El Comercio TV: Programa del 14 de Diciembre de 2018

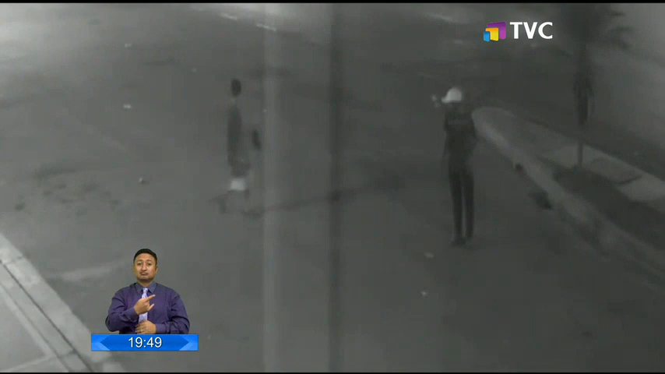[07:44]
En esa ocasión madrugaron, caminaron por el exterior del local comercial, verificaron si no había alguna luz encendida,
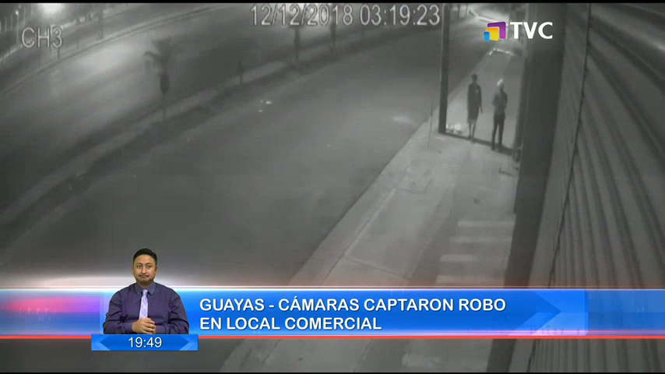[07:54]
avanzaron un poco más para observar y analizar la situación, querían encontrar la forma más fácil de ingresar y lo hicieron por la parte posterior, sacaron unas rejas, luego retiraron el tumbado y posteriormente lo que observan en estas imágenes.
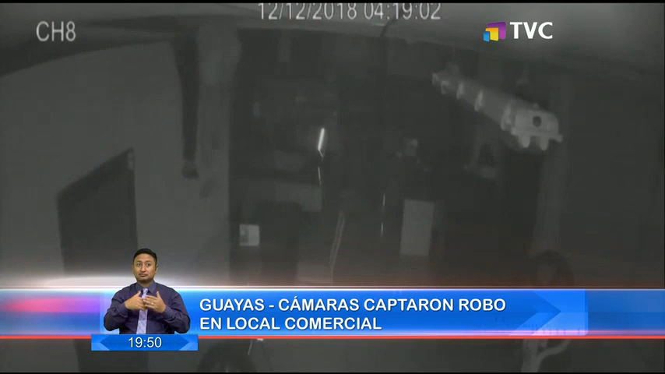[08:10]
Uno ingresa lentamente, se apoya en una bicicleta, se solidariza con su compañero y le pone los hombros y ya en una de las oficinas comienza el robo.
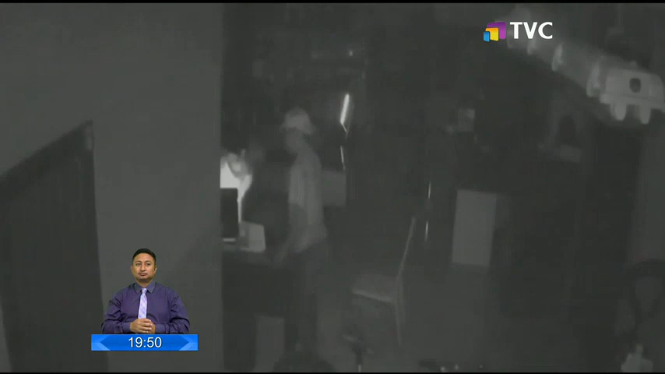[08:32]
Encienden el monitor de una de las computadoras y se felicitan.